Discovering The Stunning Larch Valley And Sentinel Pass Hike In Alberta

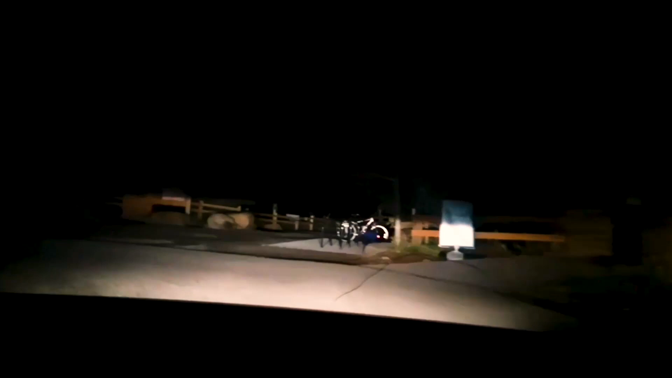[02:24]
Parking. Seriously, at 4:30. Wow. Kasi weekend kasi.
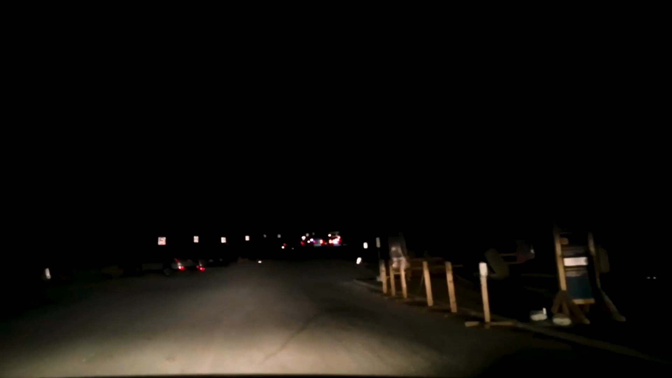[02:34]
Dito pwede ba? May kagawa ng mga tao.
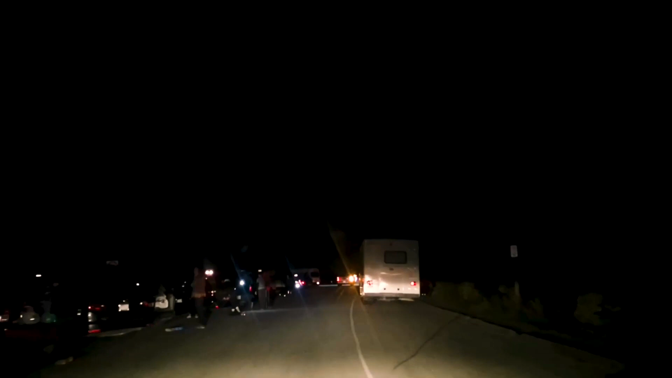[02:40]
Hindi ba kayo natutulog? Ayun, na meron. Wala. Hindi pwede. Ayun, yung truck doon, umano na lang sa unahan.
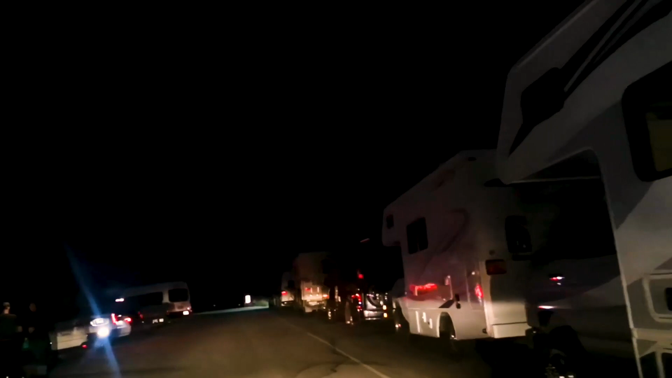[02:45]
Doon tayo sa unahan. Sige, ano na lang. Iano mo na lang din dyan sa unahan.
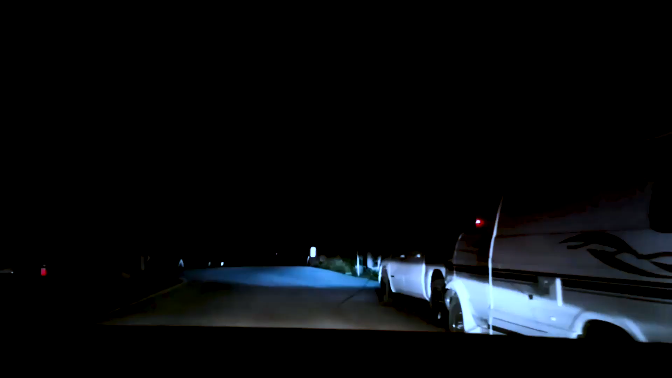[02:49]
O sige, pwede na dyan.
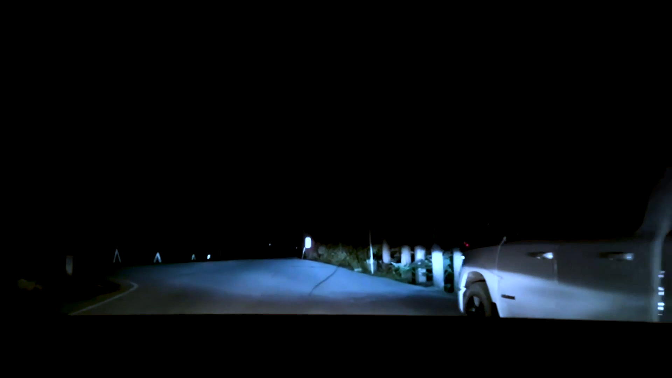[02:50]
Pwede ba dyan? Oo, pwede yan. Guys, andito na kami.